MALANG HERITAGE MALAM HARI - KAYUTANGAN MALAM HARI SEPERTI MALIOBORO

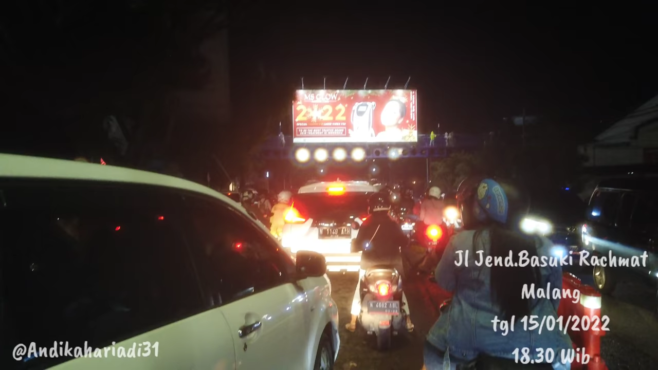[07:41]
macet full orang pada mau pengen lihat Malang Heritage mungkin kalau hujan baru sepi mungkin ya karena kan gak ada tempat tutup
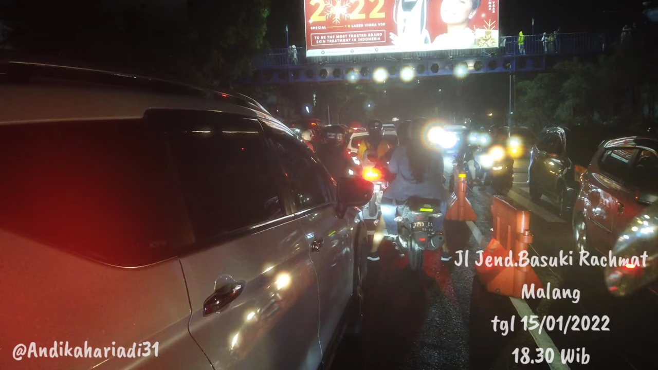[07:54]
untuk teduhannya
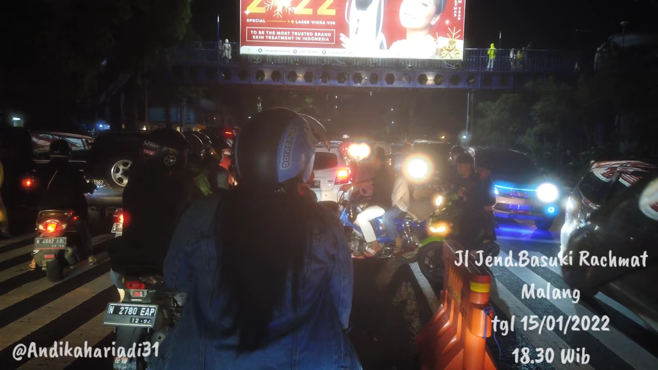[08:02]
motornya nyebrang-nyebrang gak gini di atas sini orang-orang ada yang naik ke jembatan layang kayaknya mau menikmati dari atas mungkin ya foto-foto juga saya lewat sini siang sering ya kelihatan normal
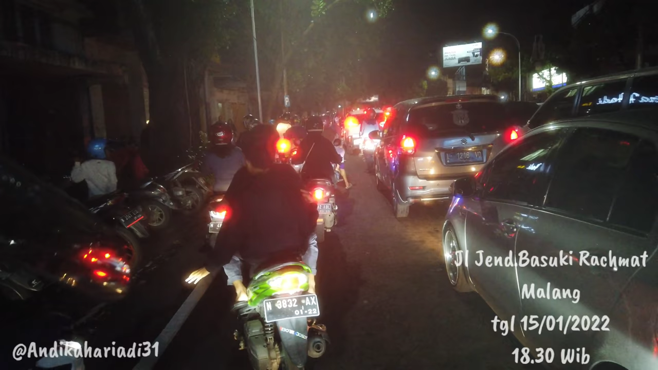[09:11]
tempat parkir yang proper yang khusus untuk kalau mau malang ke Heritage ini parkir dimana gitu kayaknya belum ada jadi
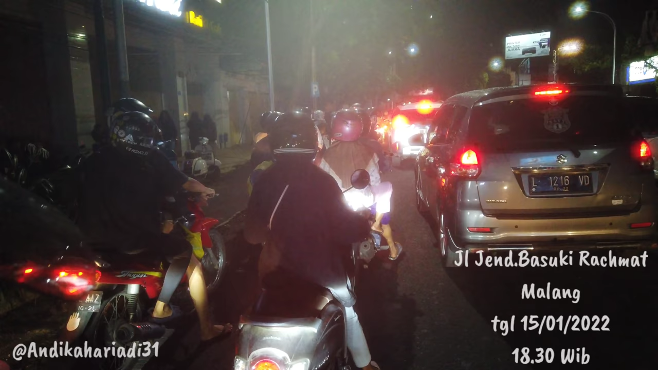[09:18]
tadi udah kelihatkan mobil-mobil parkirnya di pinggir langsung di pinggir jalan kayak gitu itu belum ada tempat parkir yang khusus untuk ke sini parkirnya dimana gitu kalau di Malioboro Jogja kan ada parkirnya sendiri kita kita kita masuk ke daerah tengah-tengah Malioboro nya kita jalan kaki gak ada mobil yang boleh masuk ke sana karena udah ada tempat parkirnya sendiri kalau temen-temen yang mau lihat video saya waktu di Malioboro
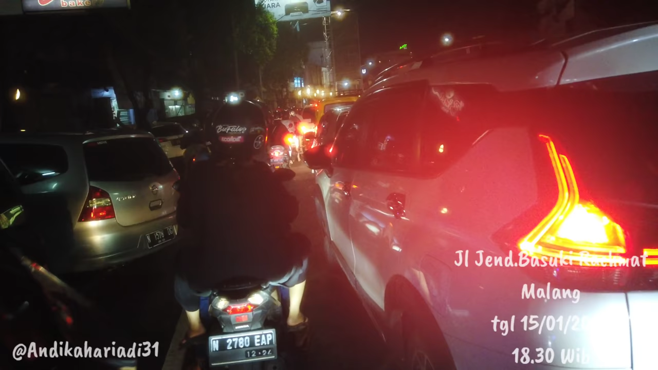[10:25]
lumayan lah lumayan gak begitu macet nah ini tukang parkirnya memang panen nih cuma ngaturnya juga susah ini tempatnya terbatas
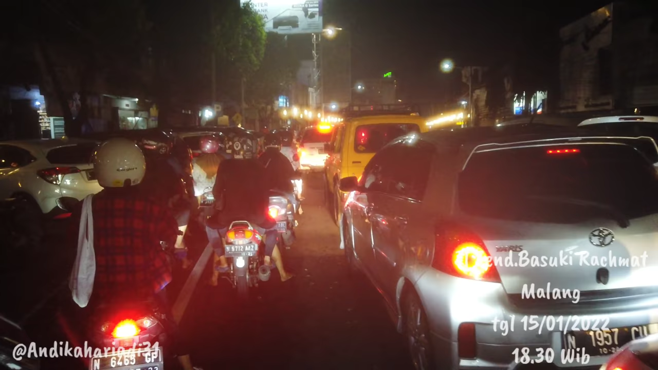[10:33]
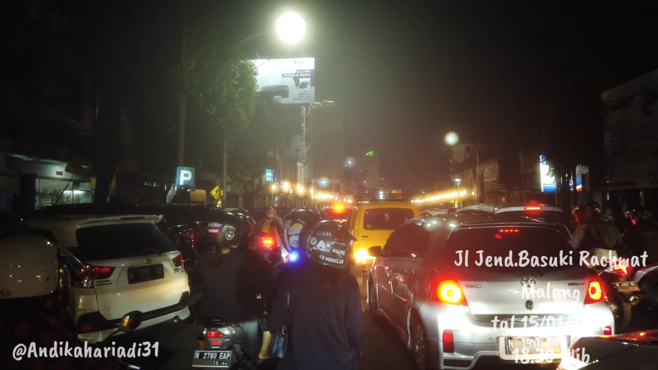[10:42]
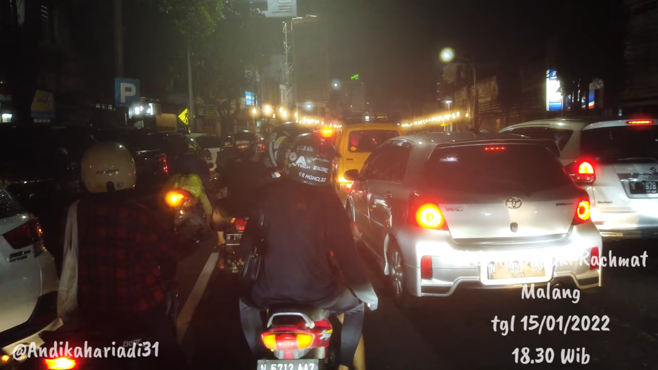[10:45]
jalan pelan-pelan memang gak pelan juga ya mau macet ya
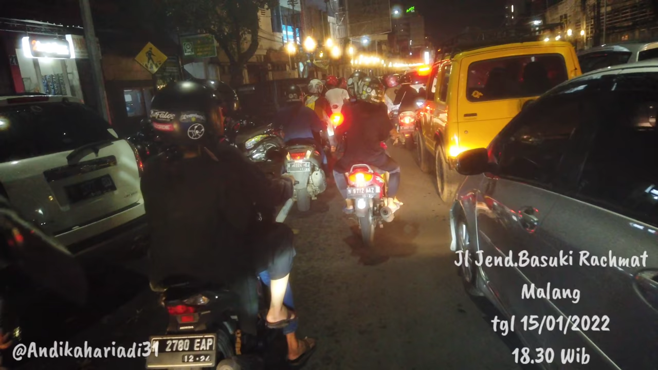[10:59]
gak tau juga kalau di luar hari Sabtu ya atau di luar hari Malam Minggu mungkin kayaknya gak akan semacet kayak gini
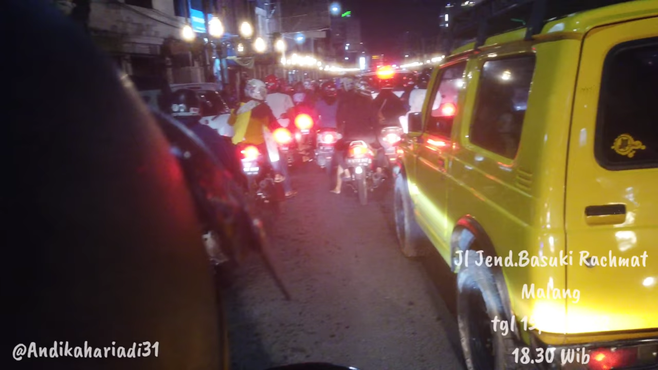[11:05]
ini tadi yang di sebelah timur tadi udah orang banyak di trotoar udah padet duduk-duduk bangkunya udah keisi semua tempat duduknya
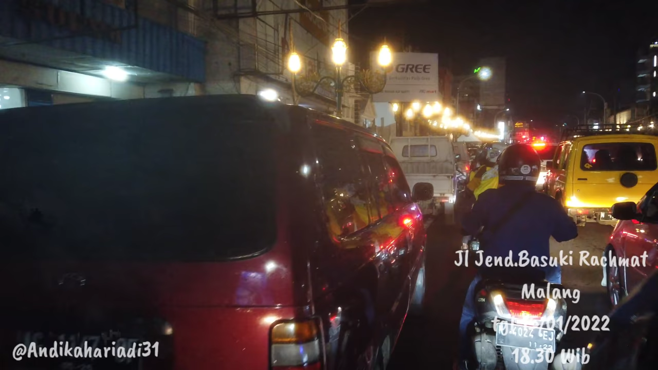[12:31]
ya emang kan gak bayar gratis kalau yang dilihat apa ya ruku-ruku ini ya
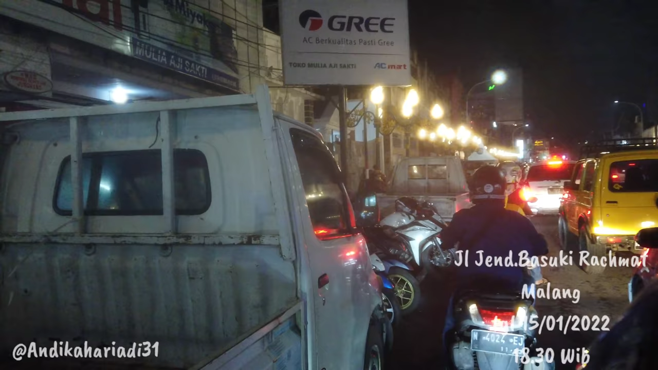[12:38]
toko-toko orang ini ya itu ya cuma jalan-jalan gini ini tempat-tempat kosong ini buat parkir nah ini lampu ini lampu yang berjejer ini yang
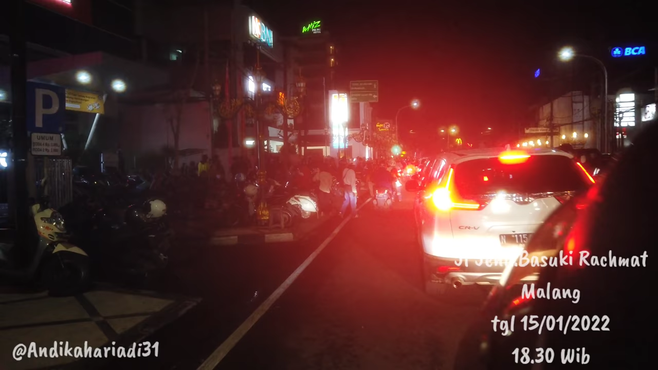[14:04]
akses jalan poros ke utara ke selatan ya lewat sini nah ini lampunya mati malah dan orang-orang udah antusias banget ya
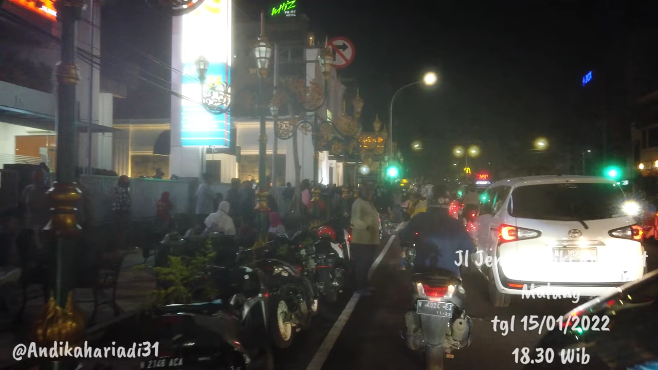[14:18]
dan di pojokan ini di depannya BNI
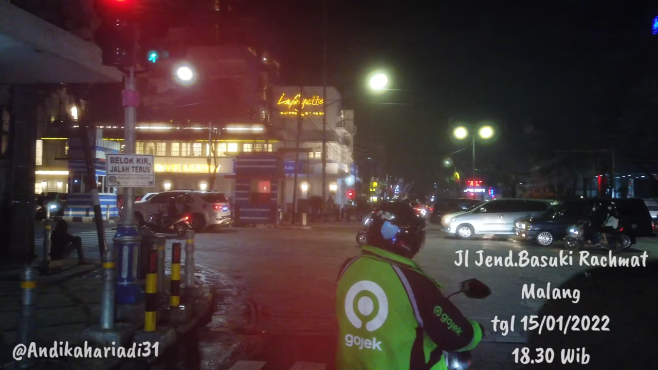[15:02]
rame-rame banget rame-rame banget ya kalau kalian anak muda pacaran jalan-jalan kesini
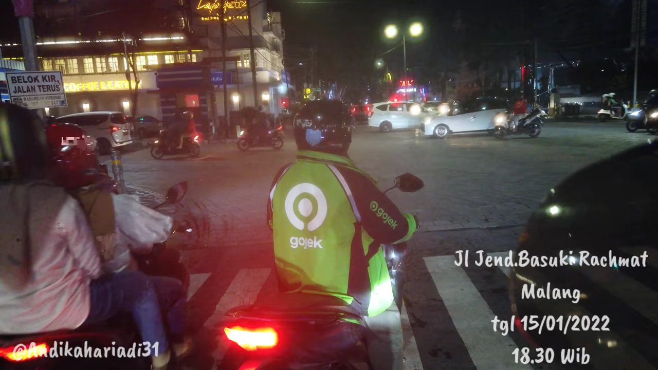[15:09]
boleh lah ya apalagi masih baru juga oke kita udah keluar dari area malang heritage ya